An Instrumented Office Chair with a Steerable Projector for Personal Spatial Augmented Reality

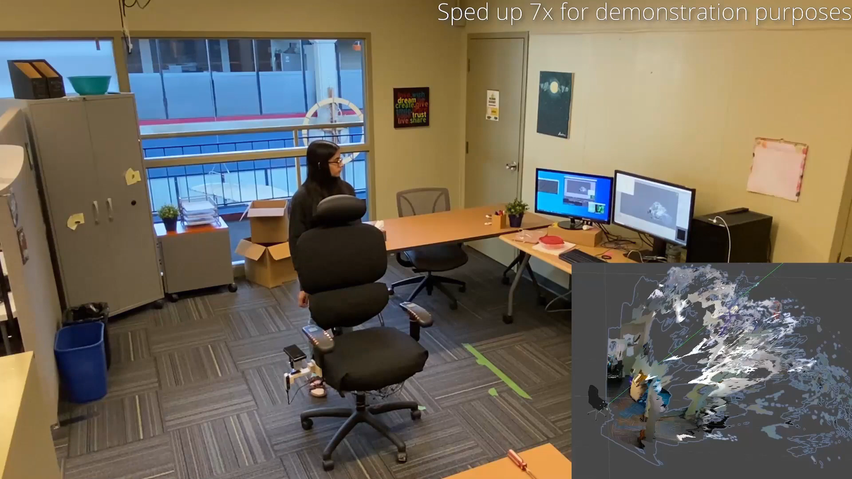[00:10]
A depth camera tracks a chair position using SLAM. A laser picoprojector mounted on a servo-actuated pan-tilt head provides a steerable display.